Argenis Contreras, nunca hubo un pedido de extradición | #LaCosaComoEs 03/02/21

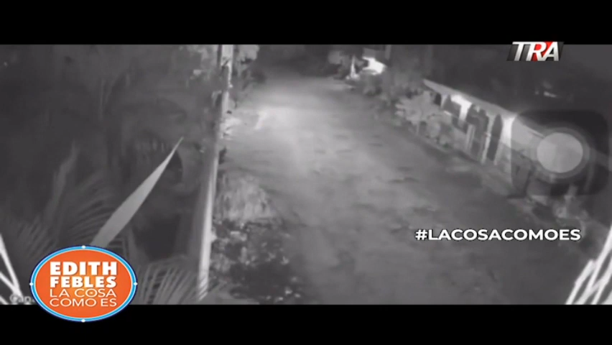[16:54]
tienen las fotos al final donde estaba el vehículo, fue un trabajo que yo supongo que para demostrar y básicamente tener que estas personas están implicadas, difícil de que se libren, miren ustedes en una zona ya casi rural, ahí hay una cámara y ahí lo captaron,